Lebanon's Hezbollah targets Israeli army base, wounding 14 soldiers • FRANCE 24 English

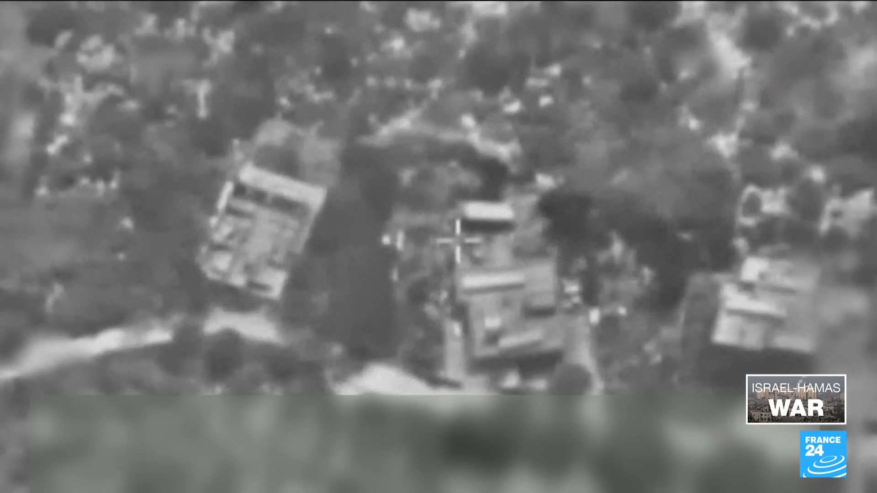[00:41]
The IDF says it's where Hezbollah fired from, publishing these images of the Air Force's operations.